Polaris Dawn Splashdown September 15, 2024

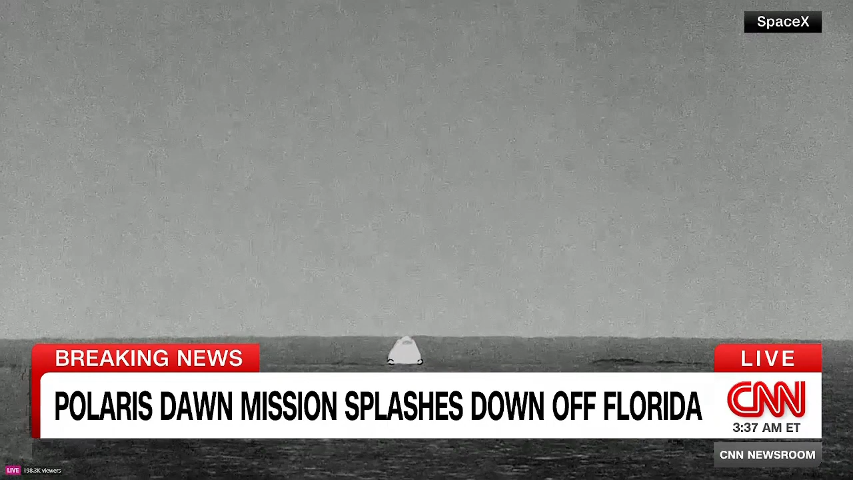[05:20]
rigging in order to lift it onto the recovery vessel. Welcome back to Planet Earth, Polaris Dawn. What a beautiful sight indeed. I don't know if both of you were just holding your breath like I was as it slowly descended.